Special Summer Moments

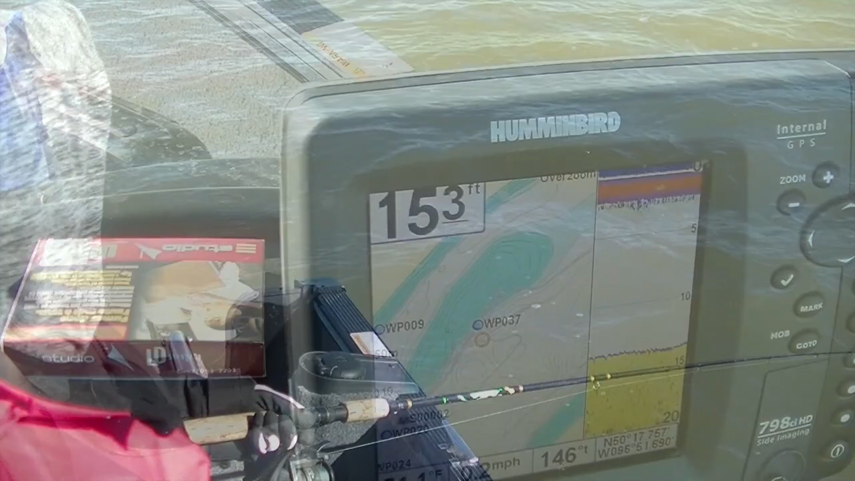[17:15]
Right here, this is like an island that's very shallow here, and where I marked there where we caught walleye before.
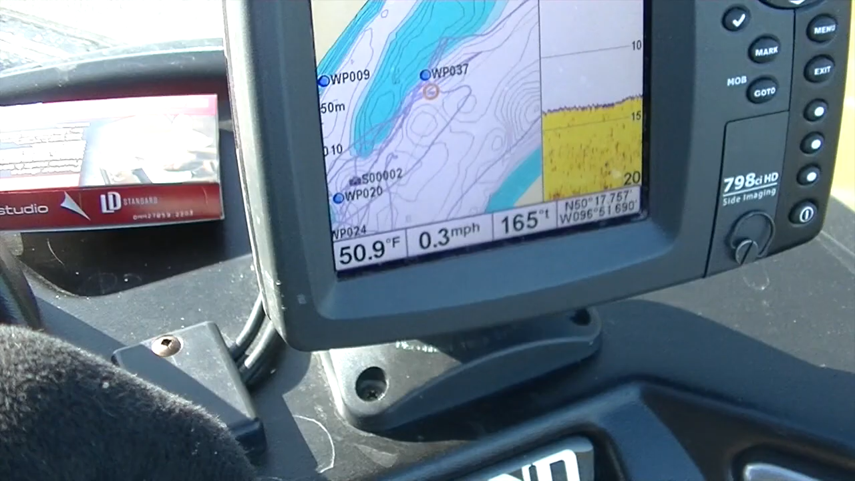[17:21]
On screen: water 50.9°F, speed 0.3 mph
So we just figure we try here. No one's here, so.